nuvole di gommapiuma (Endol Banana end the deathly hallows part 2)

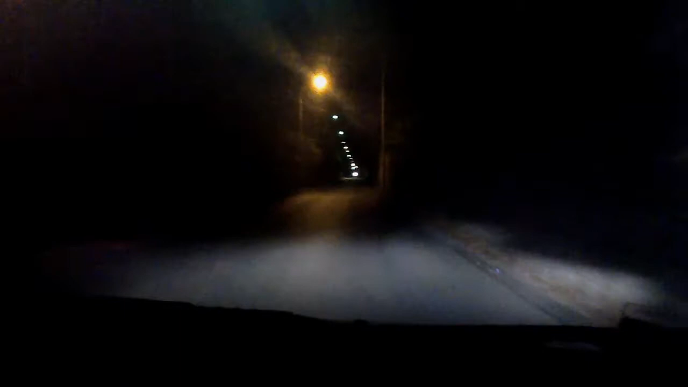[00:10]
Una strada di notte ti fa sempre venire in mente le metafore diverse da quelle che poi di per sé possono esprimere. Una strada buia con questi lumini che ti stringono, che ti chiave. C'è sempre un momento nella vita di una persona dove all'orizzonte si trovano due fari che ti abbagliano, che ti vengono incontro ed è solo un attimo e quei fari sono passati via e rimane la strada buia.